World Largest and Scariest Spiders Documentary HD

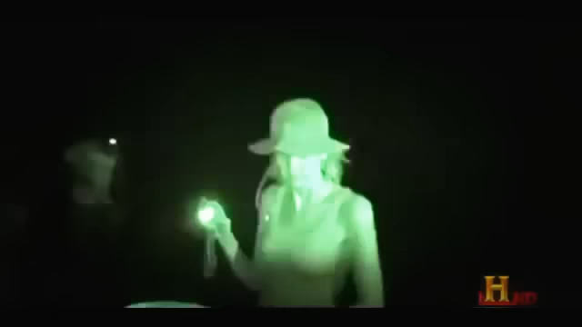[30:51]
In another part of Texas Christy Reddick and Jessica Honaker continue their nighttime search in the desert for camel spiders to see if the stories coming back from Iraq are true.
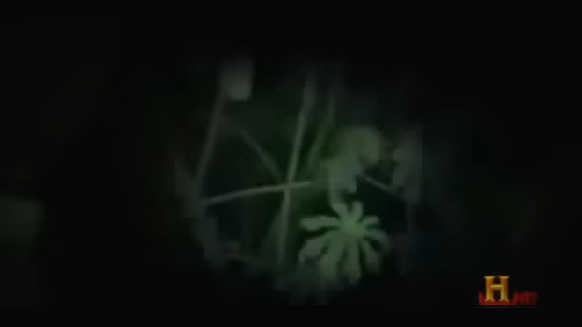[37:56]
They will remain active throughout the night and so will West and Ramirez. Listen to that.
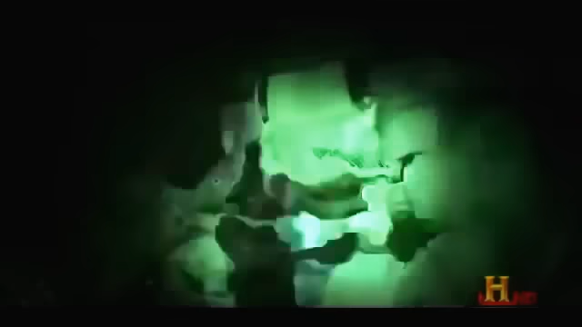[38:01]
I mean, there's frogs everywhere so, I mean, this is a great night for giant tarantulas.
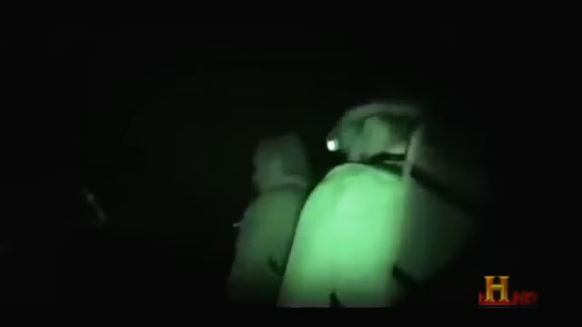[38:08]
Tree frogs and crickets line the canopy but no sign of spiders.
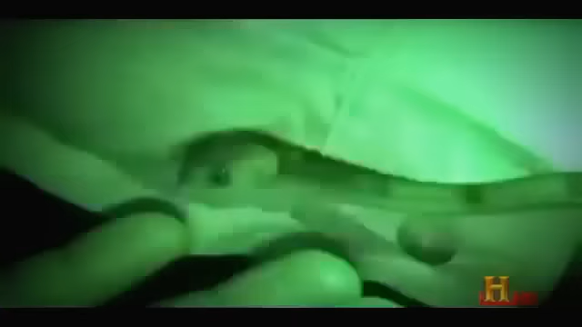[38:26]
Slight venom, just enough to paralyze a frog.
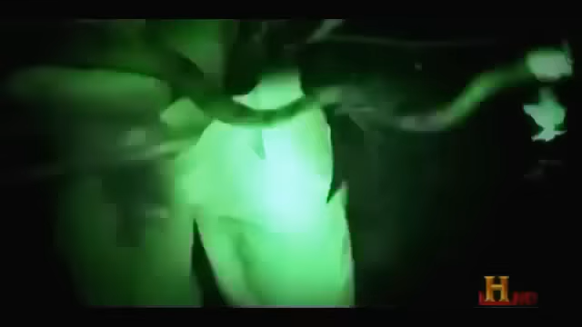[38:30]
It's a semi-poisonous snake. It's a beauty.
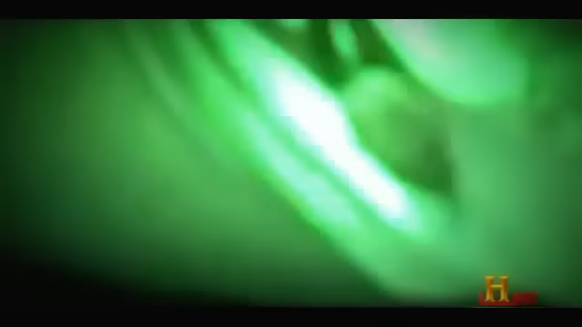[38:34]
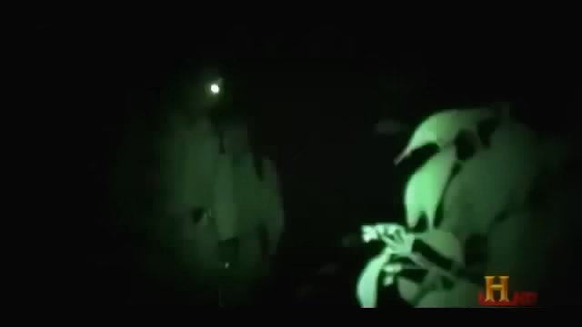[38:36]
Through the darkness, something catches Ramirez's eye.
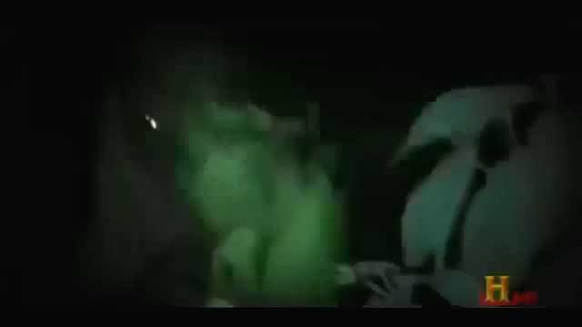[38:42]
Hey, Rick, I found something. Come over.
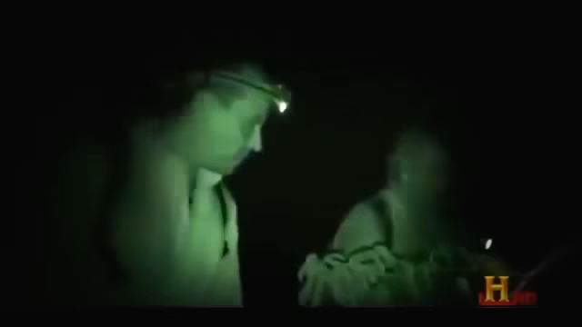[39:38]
Rick West and Juan Carlos Ramirez continue their search for a monster-sized spider.
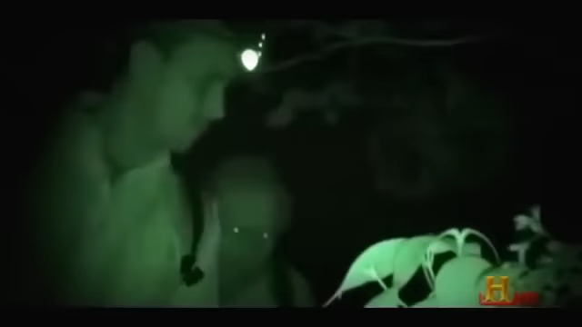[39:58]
They press on through the forest, hoping to find something in the darkness.
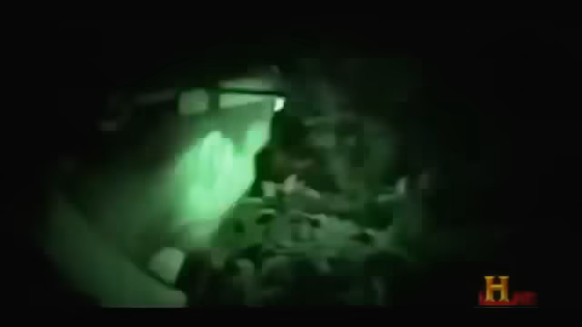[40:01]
Hey, Rick, I think I saw something. Right through there. How did you see?
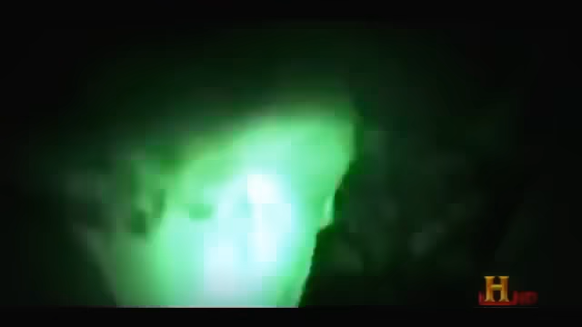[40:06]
That is a huge tarantula sitting in this bed.
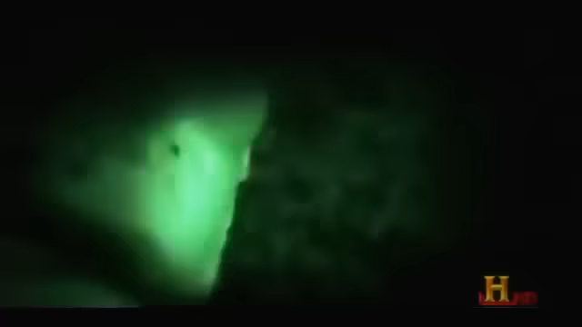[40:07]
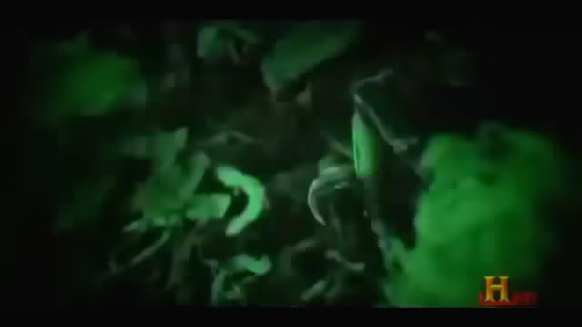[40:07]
Oh, yeah, I can see it. It's got to be really quiet.
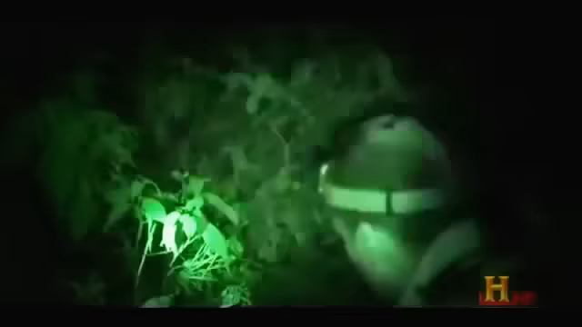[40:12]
Any vibration, she'll go back down the hall.
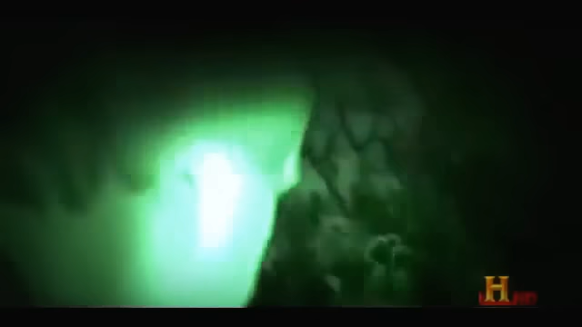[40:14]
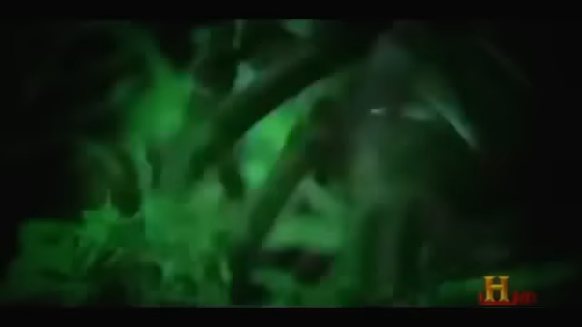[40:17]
This spider is large, but nowhere near the size of the spider seen by eyewitnesses.
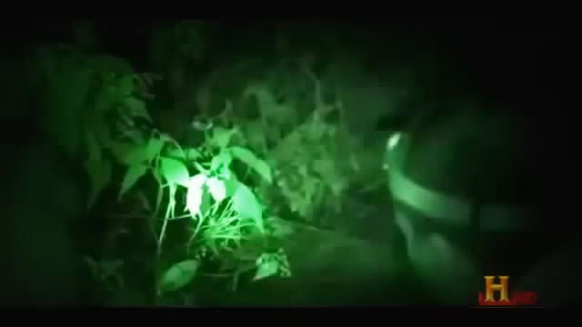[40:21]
Oh, no. She went down the hall. Okay.